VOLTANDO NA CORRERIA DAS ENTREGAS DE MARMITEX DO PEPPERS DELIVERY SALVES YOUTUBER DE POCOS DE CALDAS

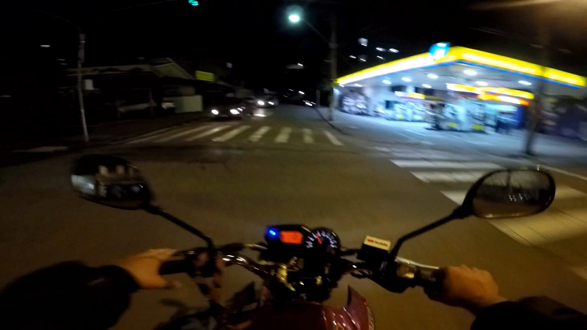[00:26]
me ultrapassou, me passou, tava parado lá na rua Ouro Preto. Aí ele me passou e mandou um grau, tio.